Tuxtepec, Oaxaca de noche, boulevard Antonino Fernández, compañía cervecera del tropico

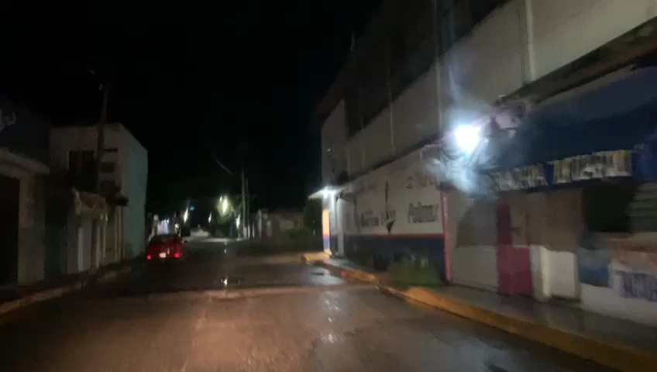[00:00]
buenas noches amigos inteligentes la una y media de la mañana aquí en la colonia
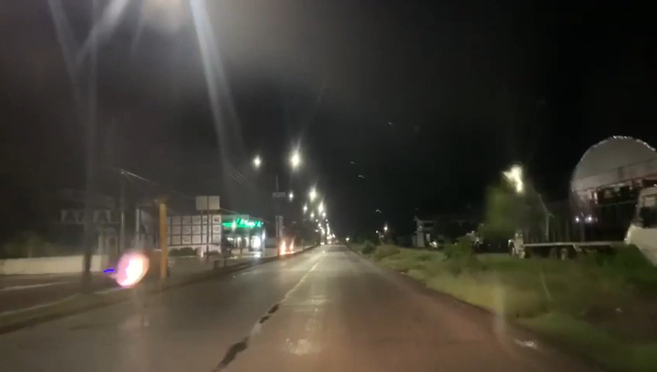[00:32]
ingenio para acá delante cervecera pero quise hacer el vídeo porque vean está va a pagar la luz está todo iluminado
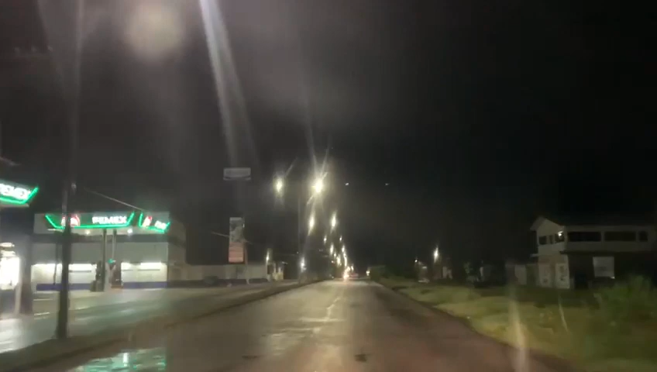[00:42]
es un luz para toda la gente que vive por acá y
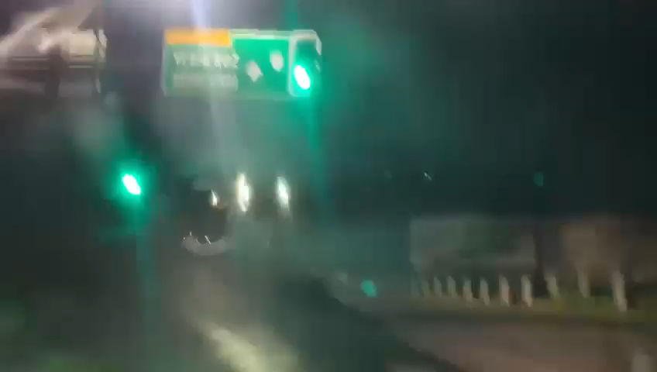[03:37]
en el ingenio también bueno ahorita es preparación
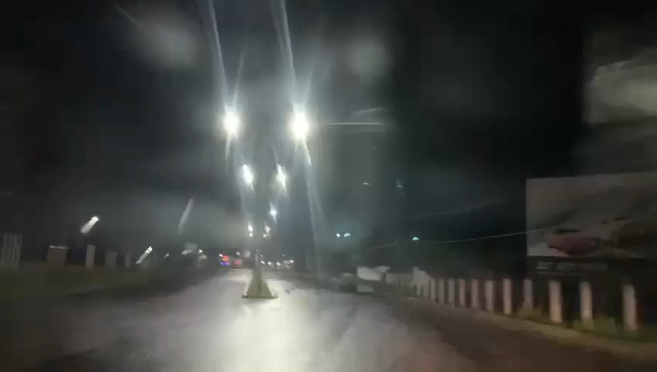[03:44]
pero también trabajan de noche papelera igual en la alcoholera no sé cuál sea su turno por los taxistas pues ya vemos que están trabajando esta hora